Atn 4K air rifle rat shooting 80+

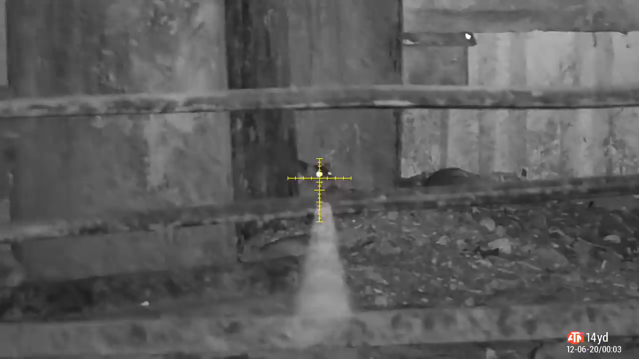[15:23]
Just about see that rat squashed in there. I really do hope the impact's as accurate as that.